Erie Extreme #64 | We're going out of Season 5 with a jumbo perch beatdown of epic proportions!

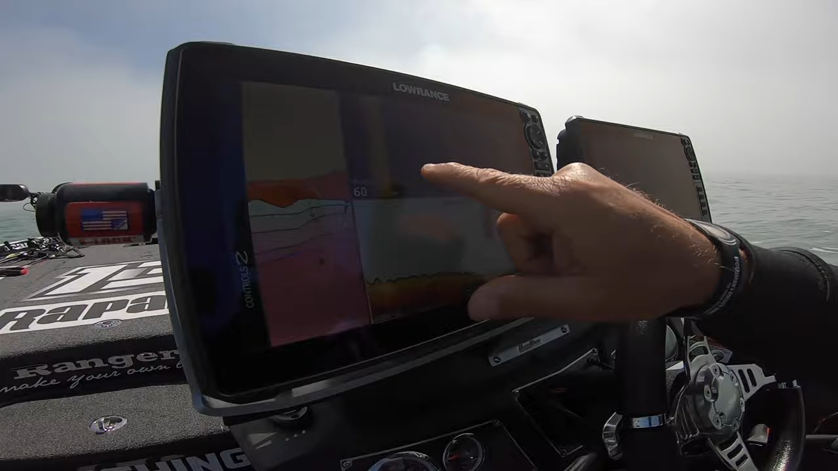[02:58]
That is a ball of bait.
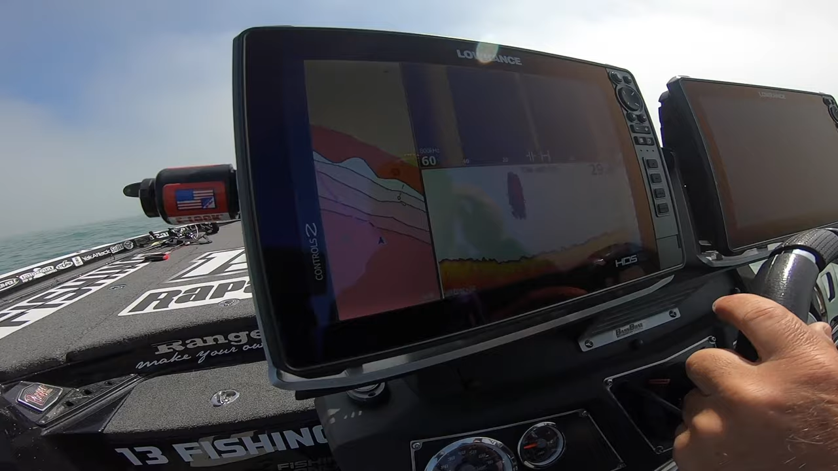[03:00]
Not marking any perch yet.
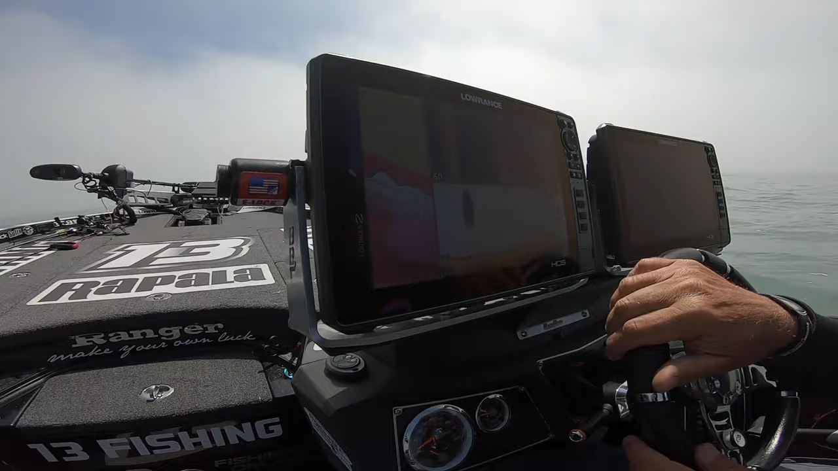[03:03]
I'm gonna go in shallower, I think. I see nothing. All right, there's a couple of fish there. There's a bunch of rocks in here. We're just gonna give it a try. There's a lot of bait. Look, there's another bait ball right there.
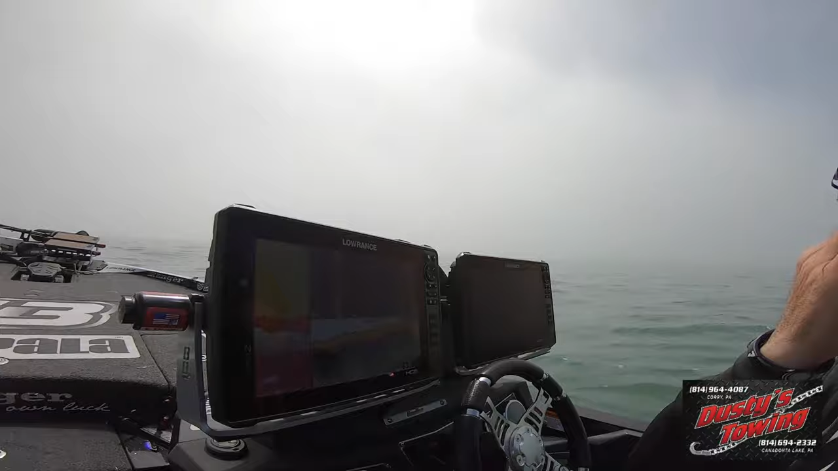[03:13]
So there's some stuff going on.
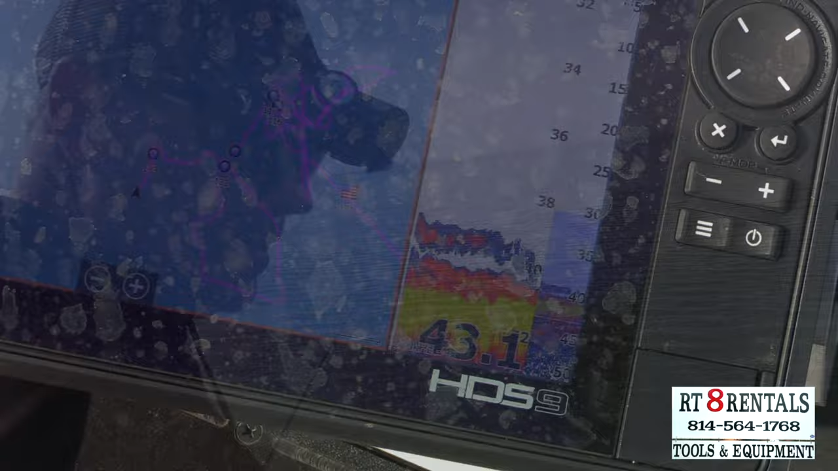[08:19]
They're in such deep water. They're in over 40 feet, so they're bladders.